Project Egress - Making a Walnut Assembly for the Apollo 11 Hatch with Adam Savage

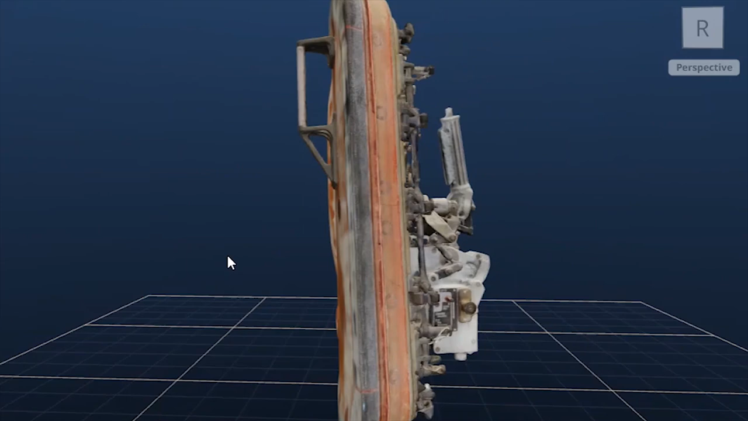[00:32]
Fast forward 50 years to now and the Smithsonian actually 3D scanned the hatch and Andrew Barth reverse engineered all the parts.